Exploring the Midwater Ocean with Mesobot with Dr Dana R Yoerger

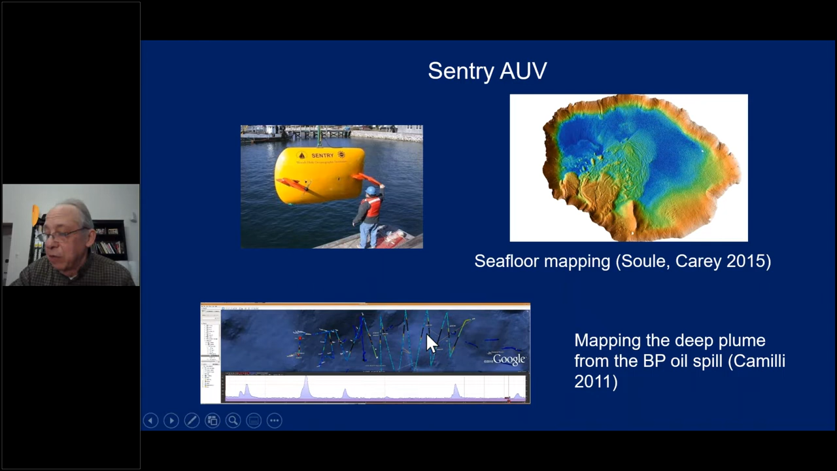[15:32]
And we were able to make a map of that kind of river of hydrocarbons. I don't mean to use hyperbole because it was quite dilute, but it was also very real and we could measure it. Unlike what was going on on the surface. This was about a thousand meters deep in the ocean. So we've used those kind of vehicles for a lot of things, but let's talk about Mesobot here.